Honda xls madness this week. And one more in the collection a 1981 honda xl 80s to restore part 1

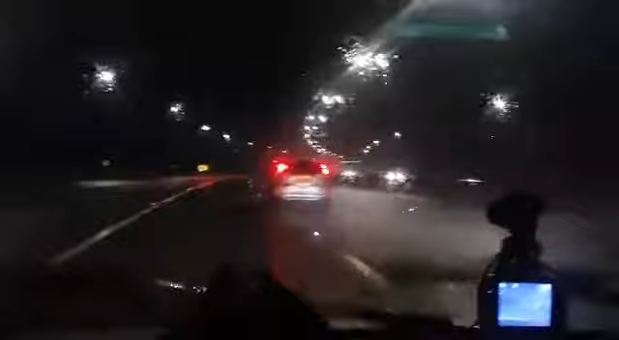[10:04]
And it's still raining now. Oh, Jesus Christ. What a journey.